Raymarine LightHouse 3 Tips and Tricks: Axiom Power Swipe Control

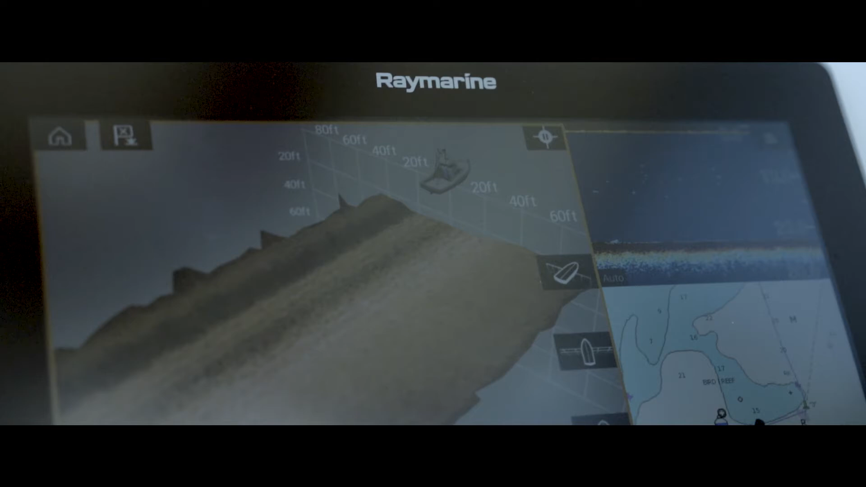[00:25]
It's an entirely touch-controlled product. Now to actually turn the display on and off, you'll use our touch swipe control down here on the bottom right corner.